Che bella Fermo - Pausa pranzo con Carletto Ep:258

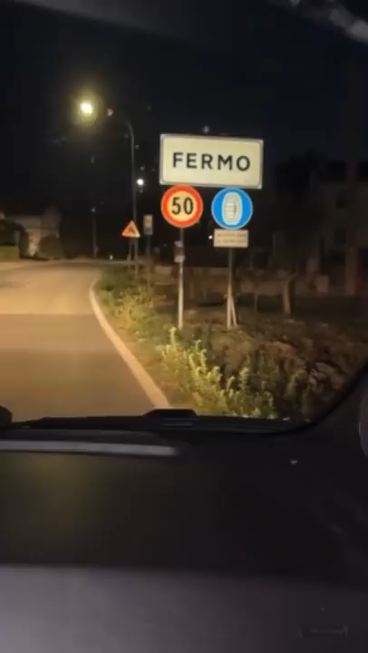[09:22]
No, vedi le macchine però passano. Stiamo a fermo, fermo!